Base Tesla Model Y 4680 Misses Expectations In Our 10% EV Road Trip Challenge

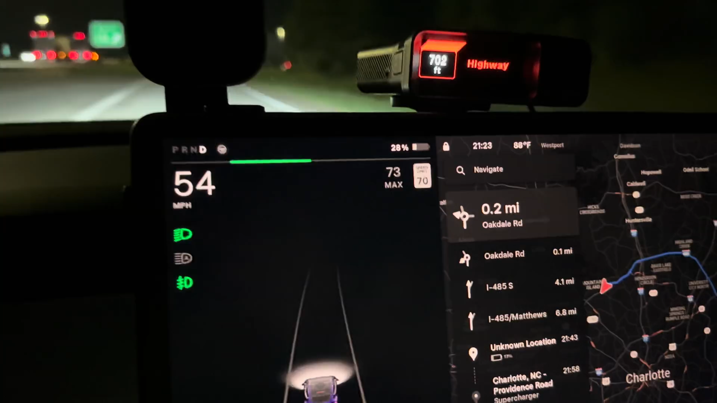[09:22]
We are at 28%, 38 miles driven, 347 miles per hour.
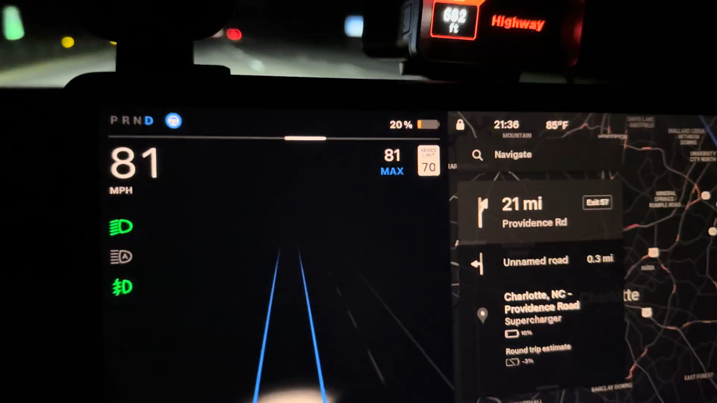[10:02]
We've got 22 miles to go to the supercharger where it's predicting
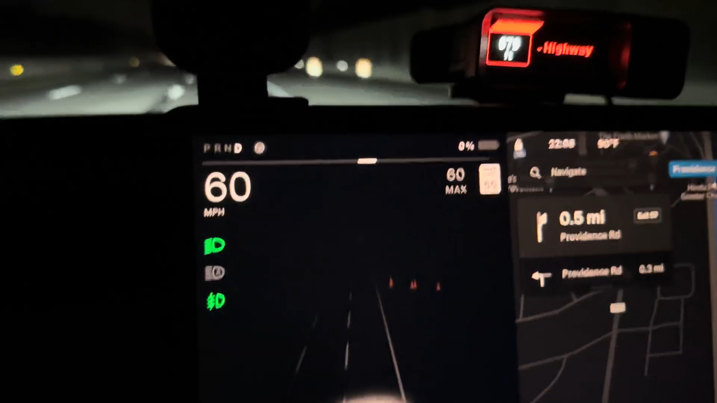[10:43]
We're at 0% right now, no power cut at all.